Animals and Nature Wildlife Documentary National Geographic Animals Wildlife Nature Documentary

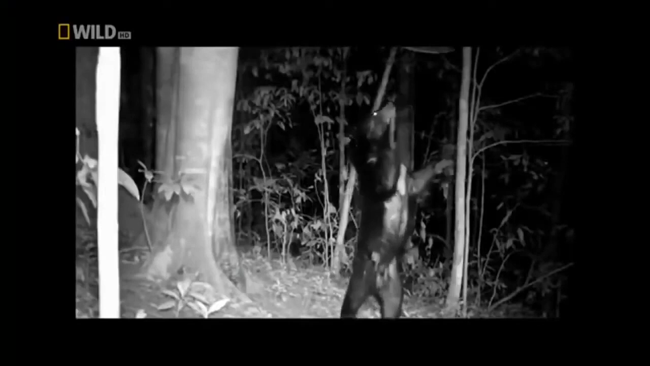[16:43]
But what do Asian black bears actually do at night? This is their secret.
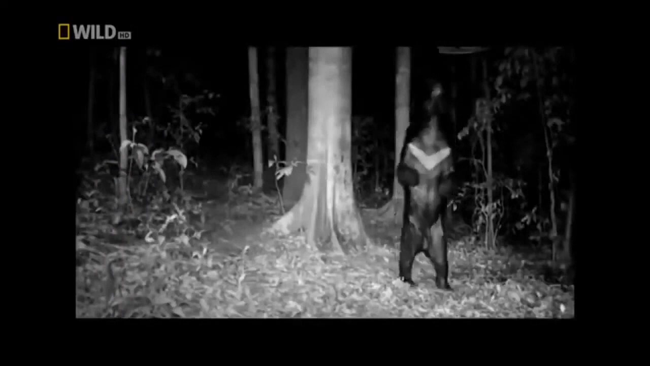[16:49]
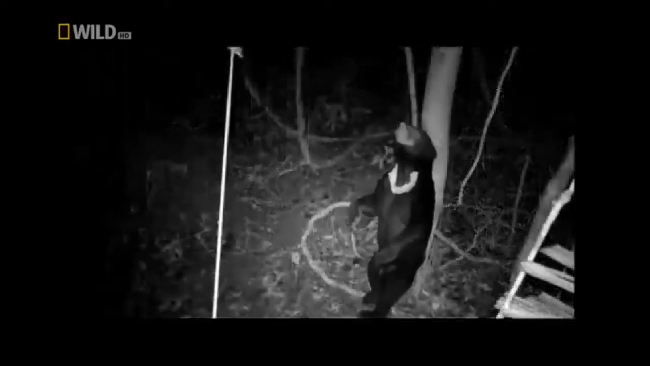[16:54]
Night with a lot of dancing, digging, scratching, and stretching.